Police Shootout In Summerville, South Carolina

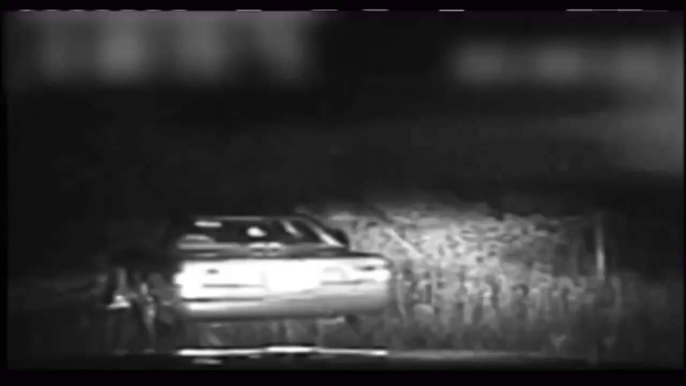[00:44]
He got out of his vehicle and immediately started firing. Five rounds from less than about 15 feet away. I was able to start returning fire as he crossed in front of my car.